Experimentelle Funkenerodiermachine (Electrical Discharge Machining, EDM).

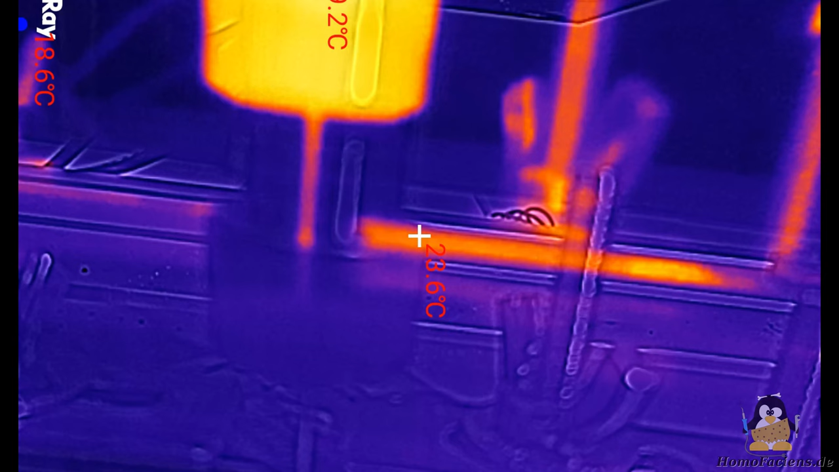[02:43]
Die Wärmebildkamera macht das noch deutlicher.
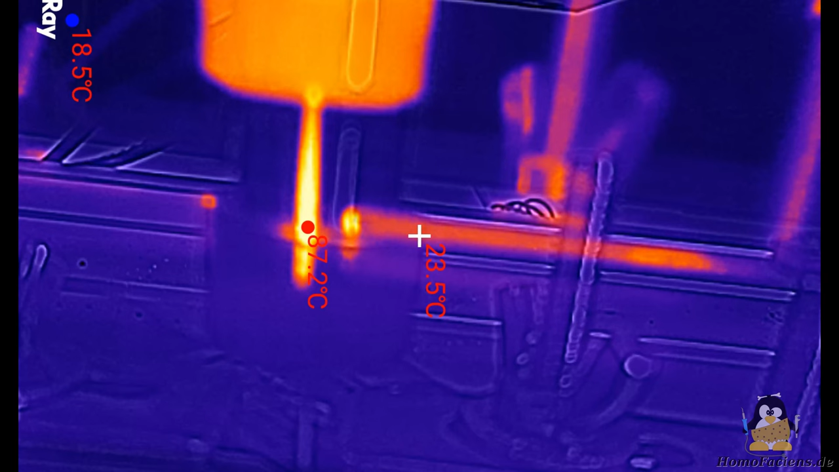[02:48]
Wirklich gebohrt hat der Bohrer nicht.